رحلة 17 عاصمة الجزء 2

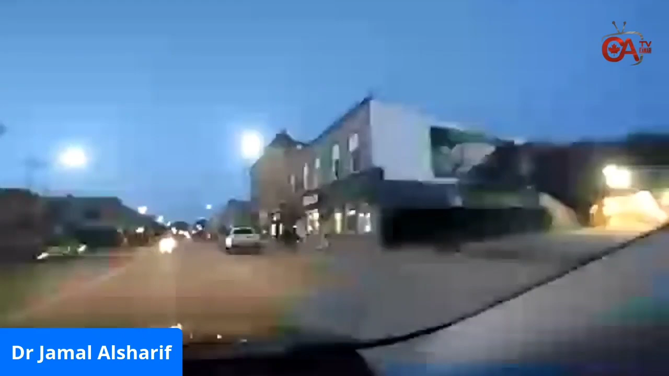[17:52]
هاي بروسل هون في لهم زي كستور، يعني نابات، يمكن بالنهار أكثر في حيوية. هلأ إحنا جايين بويكند والدنيا ليل. شوفوا المباني يا جماعة، المباني كتير الستايل الأوروبي، كتير كتير.